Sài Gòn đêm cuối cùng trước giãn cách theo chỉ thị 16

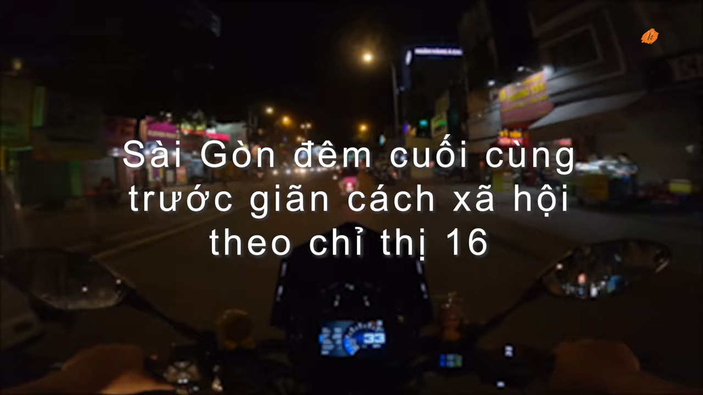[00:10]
Yo, hôm nay đi Sài Gòn đêm cuối tự do cuối cùng nha. 15 ngày sau tự do tiếp mà. Thôi, nửa tháng trôi qua lâu lắm.
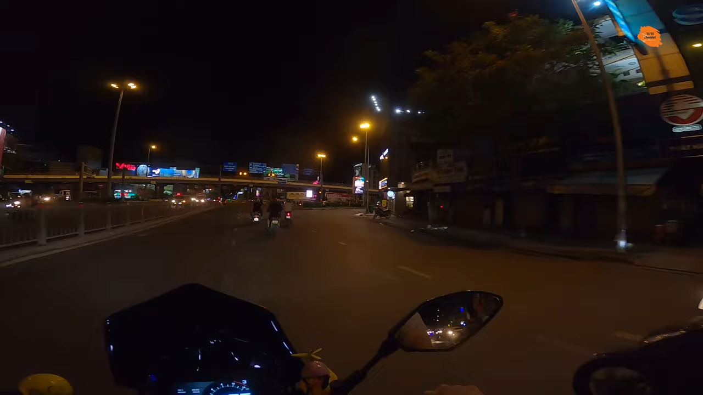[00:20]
Nhanh lắm anh ơi, thiệt. Bây giờ là 8 giờ 21 phút theo đồng hồ ở Hàng Xanh. Vậy là Sài Gòn chỉ còn tầm 3 tiếng 40 phút nữa thôi.
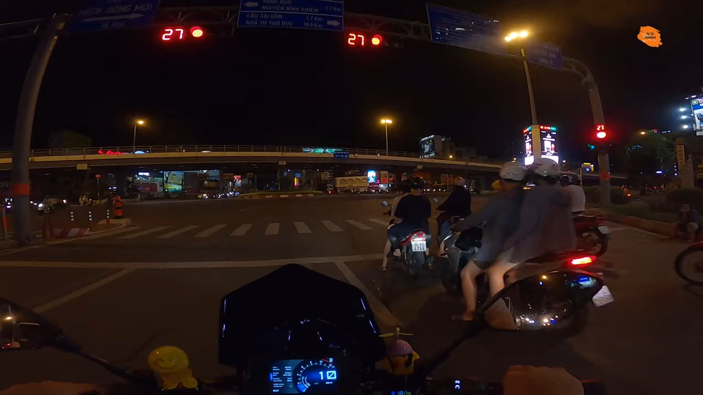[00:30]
Nhân sự kiện trọng đại này mình phải đi vòng vòng, mình coi dân chúng nó kéo nhau mấy cửa hàng mà. Liệu là mấy cửa hàng bán thực phẩm còn chống cự nổi trước số đông quần chúng hay không? 5 giờ đóng cửa. 11 giờ nước đóng. Bây giờ là 29 độ C. Nóng vãi. Giờ clip mày nói nóng vãi. Ủa vãi đúng rồi, nóng vãi cả mồ hôi ra.
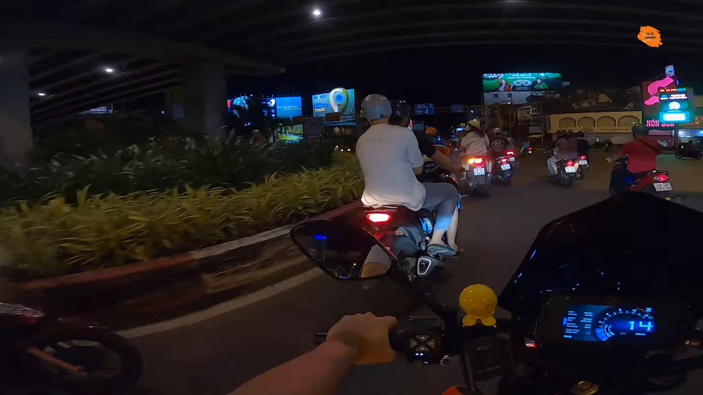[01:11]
Không có dấu hiệu suy giảm. Đi bữa cuối. Ai cũng mang tâm lý là hưởng thụ những giờ cuối cùng. Như kiểu là có nhiều đồ ngon ăn hết đi. Có như trời sữa mua gì đặt hết đi. Tè tưa, tè tưa, tè tưa. Nói công an không thèm chụp luôn là hiểu rồi đó.
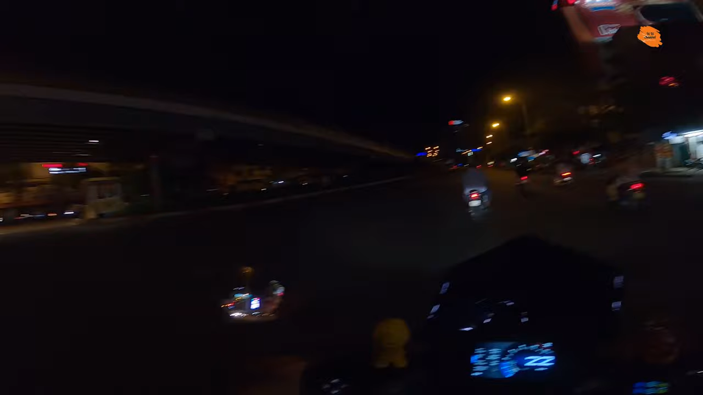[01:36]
Để đi chấm dịch dựng. Dựng ra dựng chết rồi anh ơi. Công an tranh thủ đi chơi rồi. Chứ từ ngoài là hết đi chơi. Chắc đi chơi. Con đường quen thuộc mỗi khi đi dạo. Hôm bữa không quay đường này rồi. Thì đó, thì lần nào đi dạo không đi đường này.
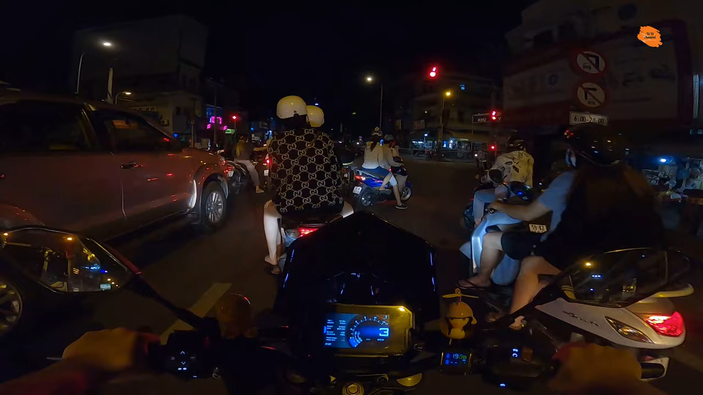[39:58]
Nè, còn mở nè. Cái đèn đó như cái đèn sao? Mua trà dâu hả? Ồ. Mua trà sữa gì không? Mua. Ở đâu? Huy đâu? Trà sữa Huy trên đường này, không nhớ chỗ nào thôi. Rồi.